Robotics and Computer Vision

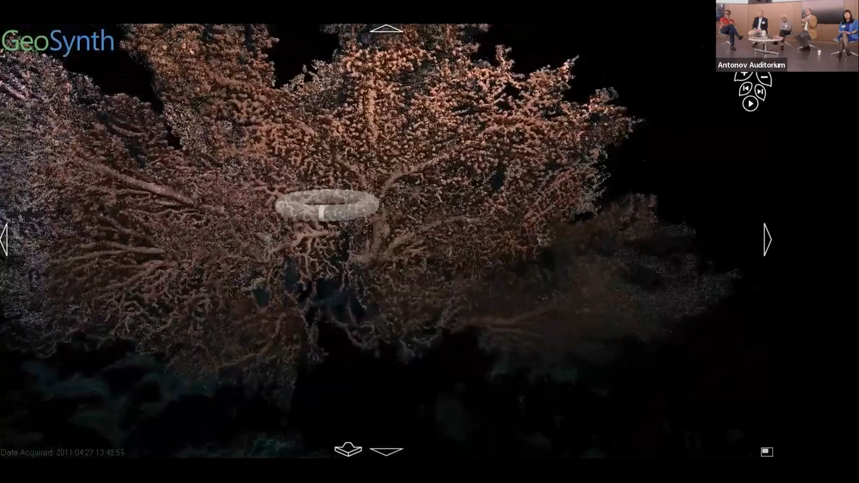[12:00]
back or allow scientists to do measurements on the seafloor without disturbing them rather than bringing up to the surf uh bring uh you know damaging them collecting them and bringing
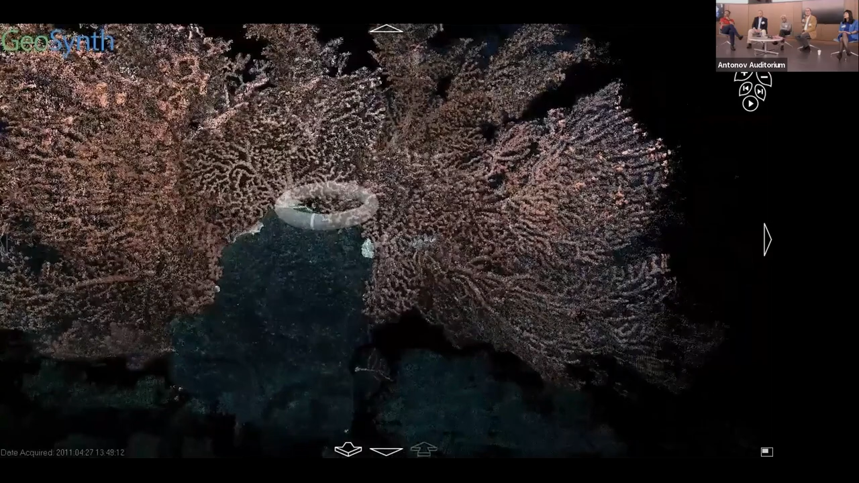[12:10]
them to the surface and so you can begin to see sort of some of the uses uh this has worked with microsoft research in taking an rov down there and creating very fine
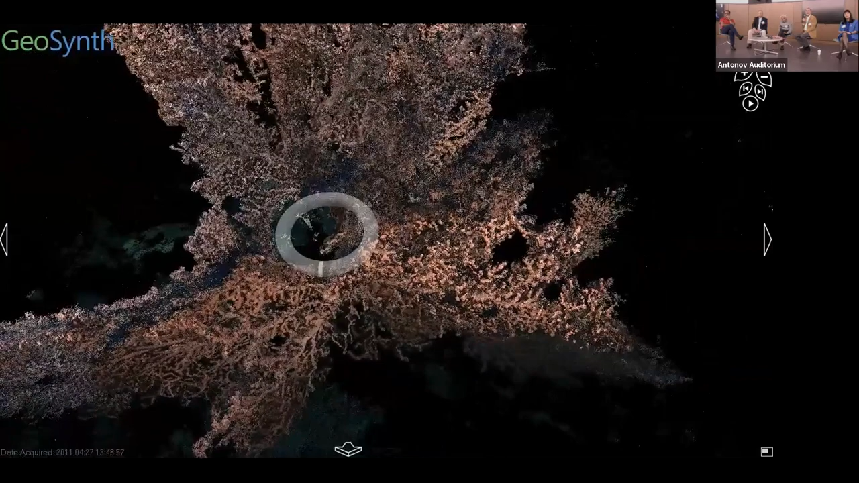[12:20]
scale maps of this deep sea coral next slide
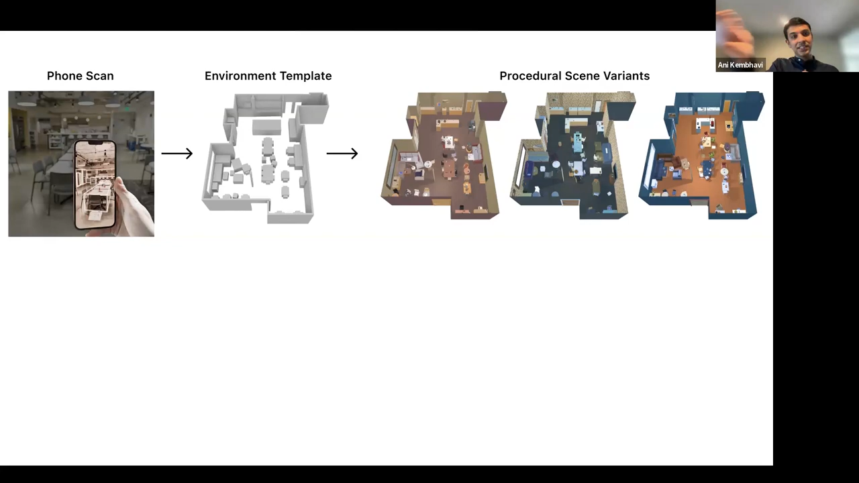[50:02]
you can scan your room you can transfer it into simulation and what this allows you to do is get a robot from best buy and you want it to work in your house you can scan your house and then you can fine-tune your model you can just say fine-tune on on a button on your robot and suddenly your robot can start learning in